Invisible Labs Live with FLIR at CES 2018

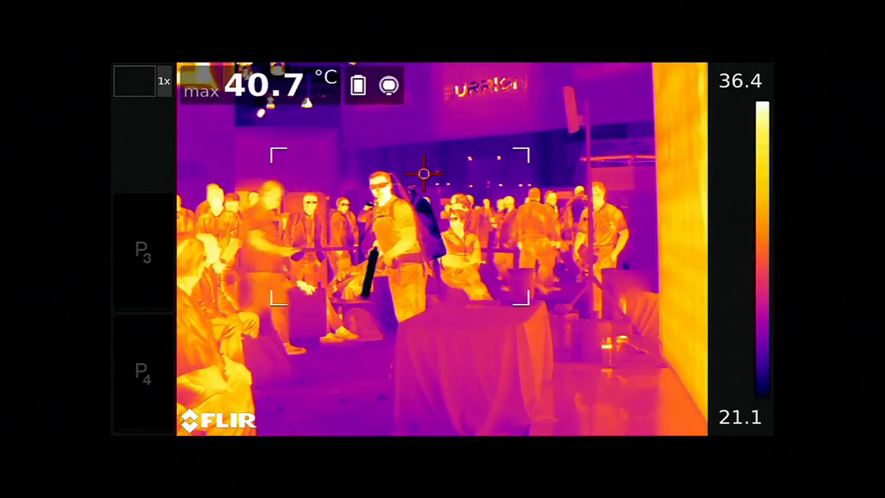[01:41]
On screen: max 40.7°C
But now, I'm a chemistry teacher, right? So I'm bringing the chemistry lab to you today.
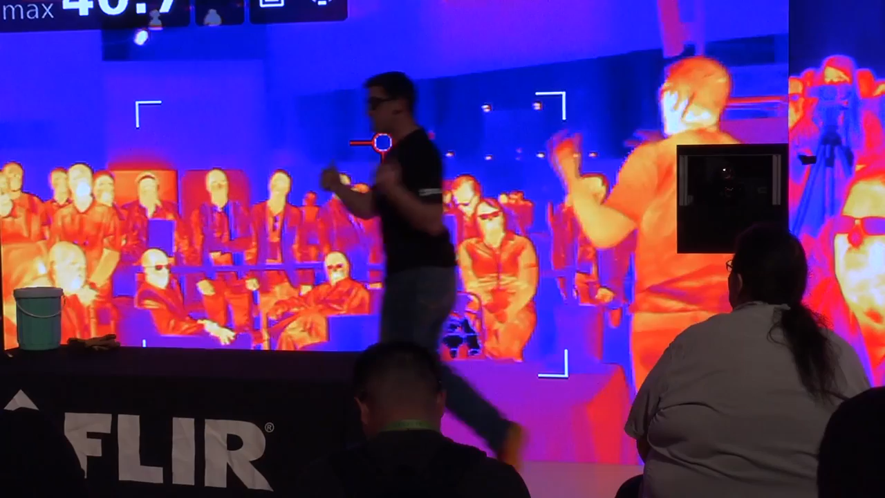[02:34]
If you're not familiar with FLIR, what it does, it sees heat, okay? It sees thermal.
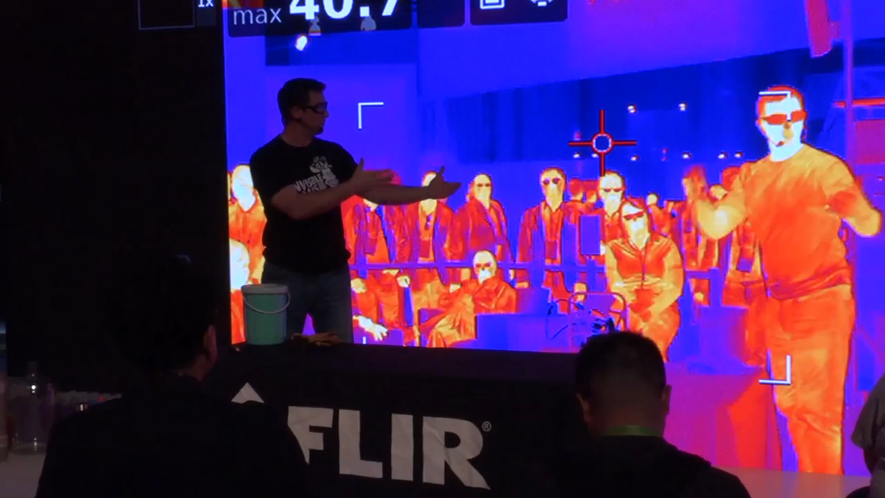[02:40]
What, there we go. You can see yourself up there on the big thermal selfie screen.
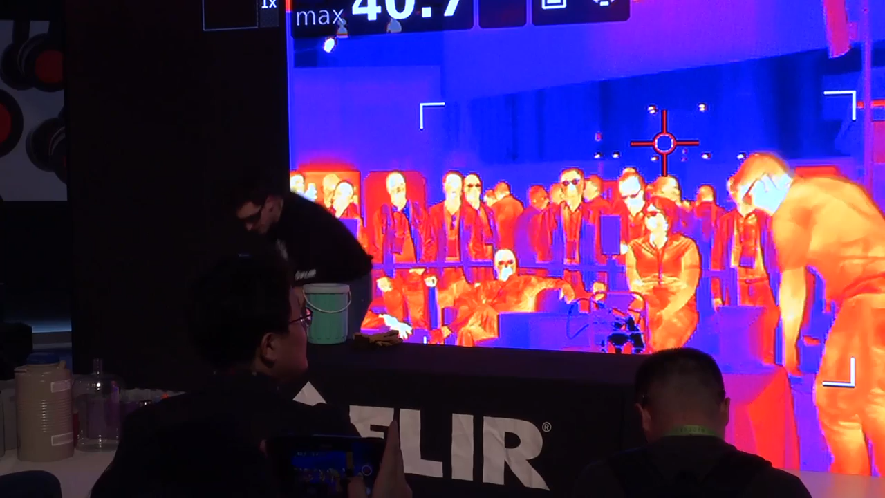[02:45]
And so one of the best ways to inspire people, especially my high school students, is with a little liquid nitrogen to catch their attention.
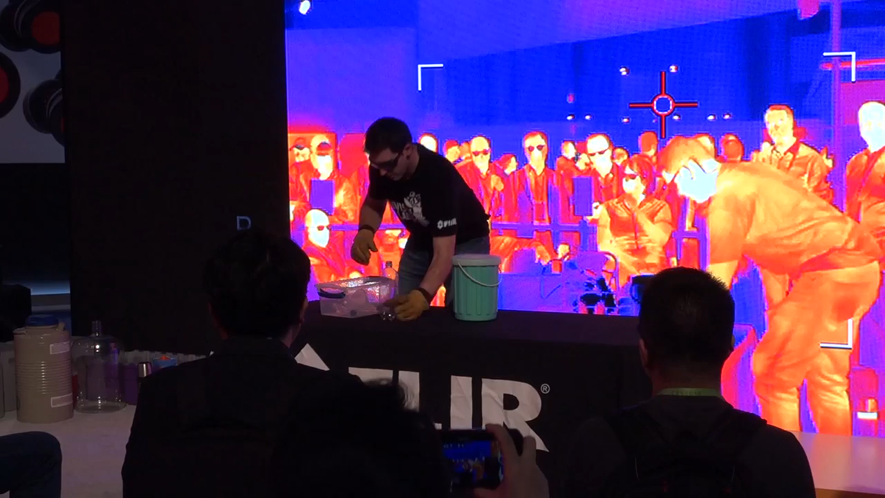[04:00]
Okay, now hopefully you're familiar with Old Faithful Geyser. Old Faithful Geyser is a big geyser that shoots boiling water up into the sky. But since I didn't have any boiling water, I have boiling liquid nitrogen.
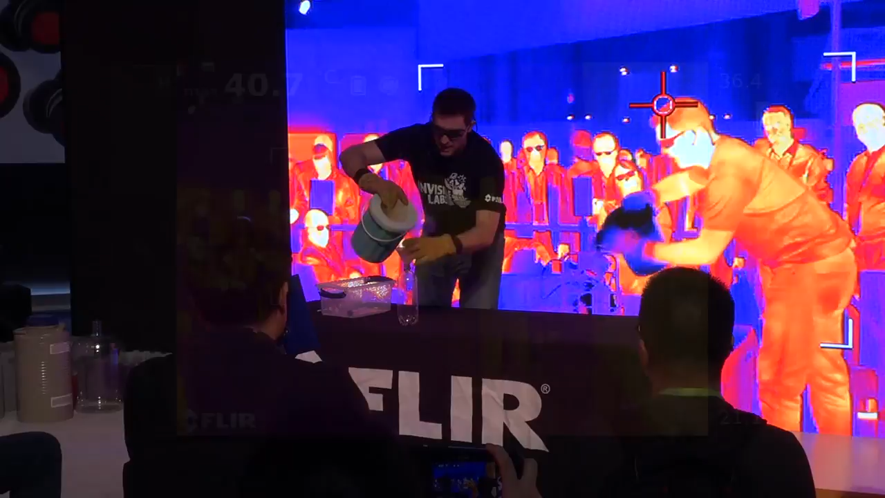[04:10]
Now the liquid nitrogen is turning immediately from a liquid into a gas, into nitrogen gas.
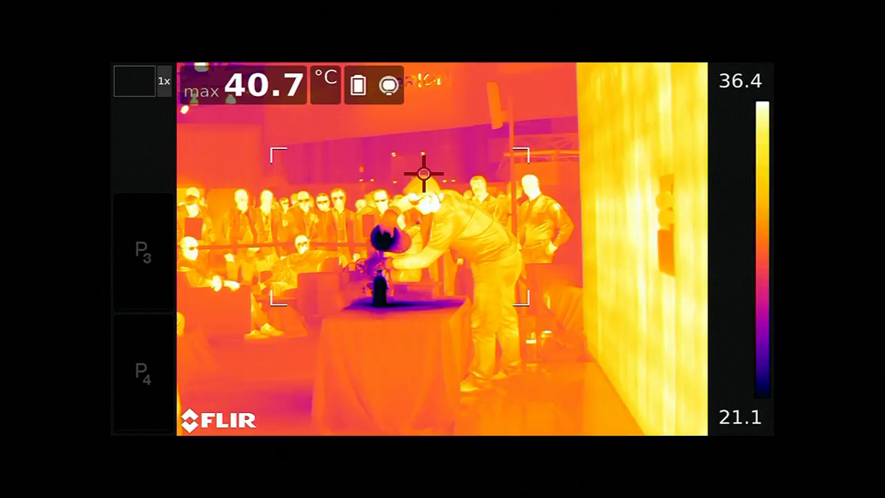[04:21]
On screen: max 40.7°C
So, theoretically speaking, if I take a glass tube right out of the chemistry lab,
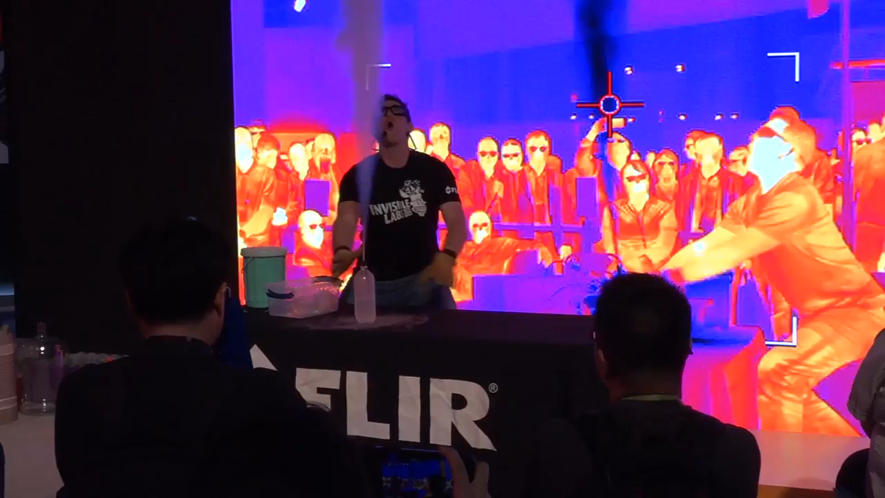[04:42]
Hey, it's nice and cool up here, people.
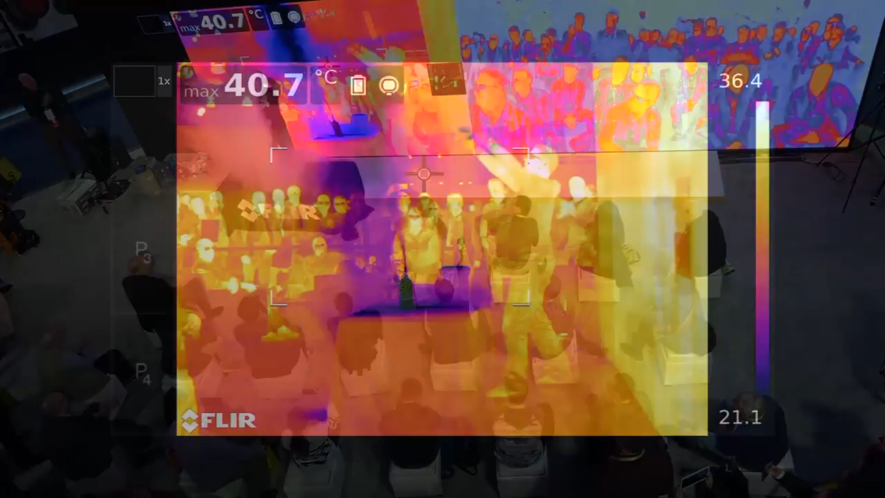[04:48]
On screen: max 40.7°C
So look, now it cooled the air down so much that it all collapsed. So if I move it over here where the air isn't quite as cooled down, do you feel that?
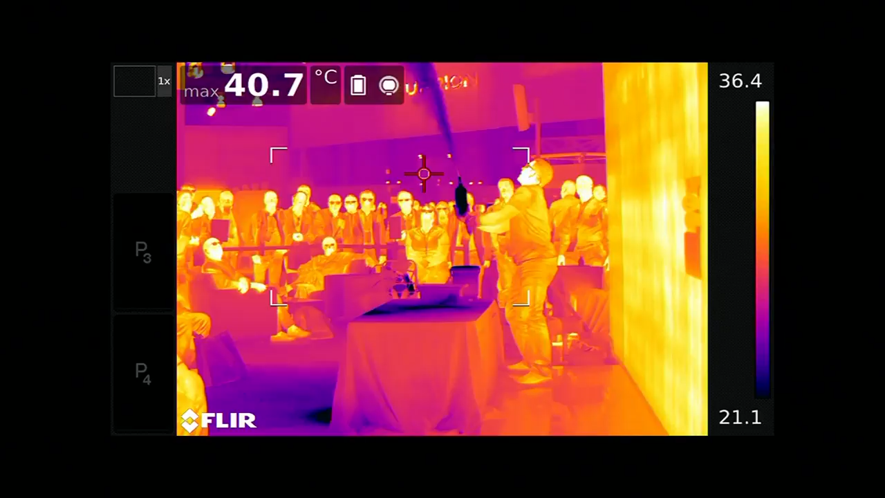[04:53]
On screen: max 40.7°C
If it hits you in the eyeballs, close them. Quickly, So there we go.
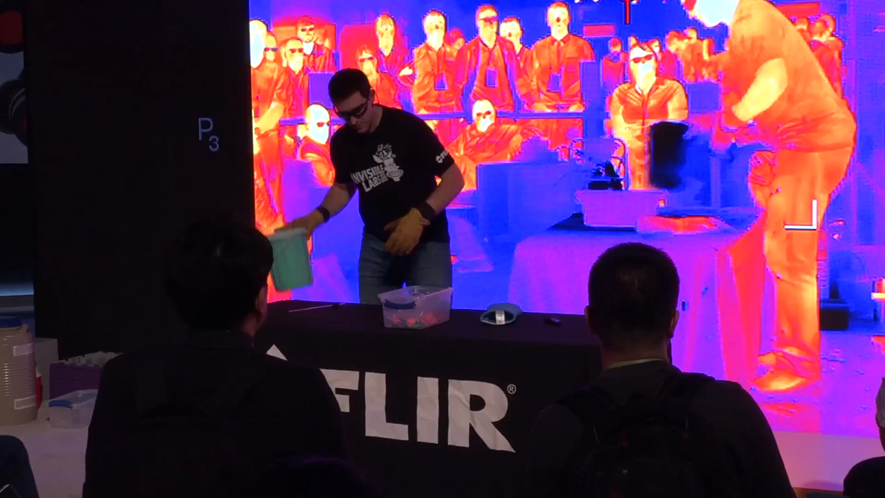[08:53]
And what I want to do for you is make a little balloon go pop. But I want to do it using the liquid nitrogen. One of the cool things about this technology is because it's not seeing normal visible light, it's seeing infrared, it can see through things. Like, not through your clothes, but it can see through other things. Look, I got splattered with liquid nitrogen. You see those dots on me? That's pretty cool.
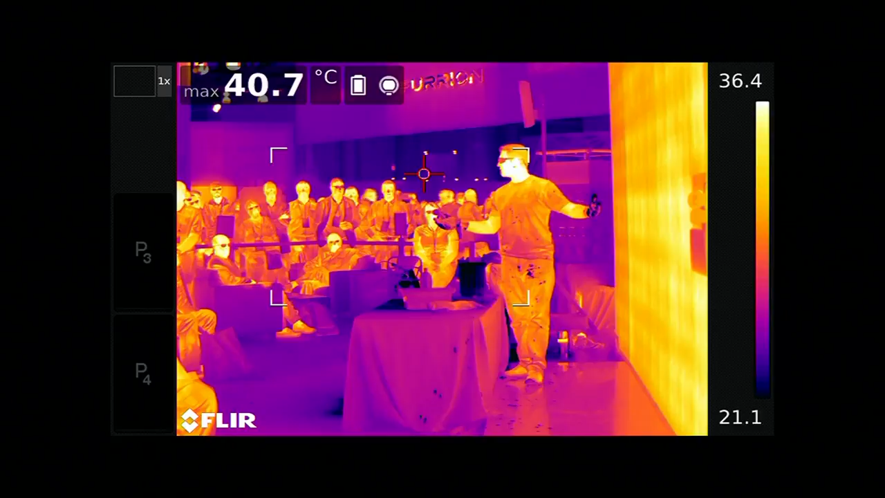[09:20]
On screen: max 40.7°C
At least I think it is. So,
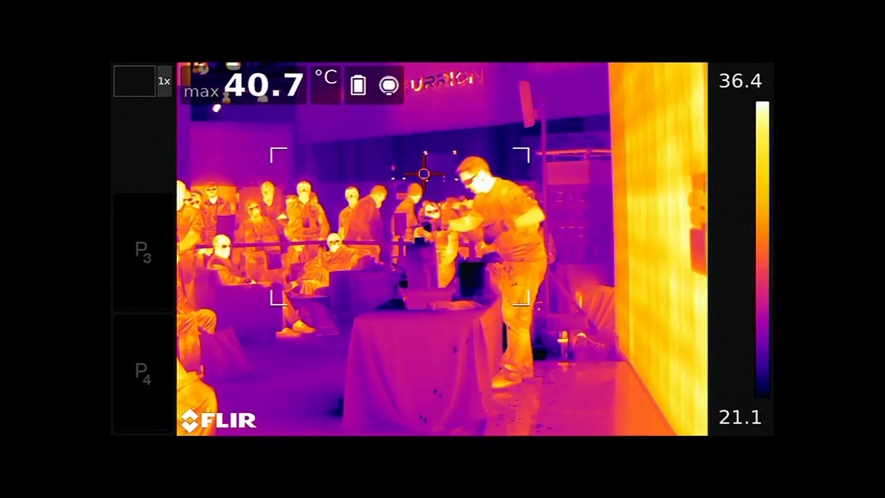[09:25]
On screen: max 40.7°C
I'm going to show you how this can see through certain types of material. A little more liquid nitrogen going in the bottle.